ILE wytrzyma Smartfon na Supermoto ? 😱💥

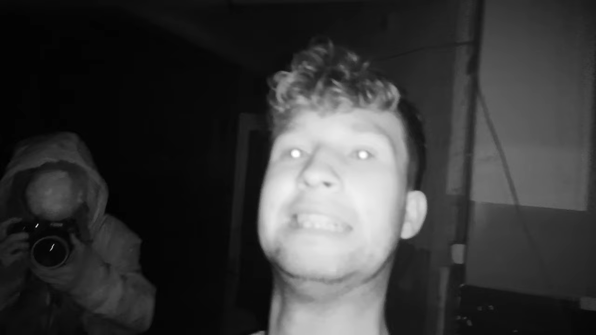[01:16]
Jedną z bardzo ciekawych rzeczy, które posiada ten telefon jest oczywiście też noktowizor.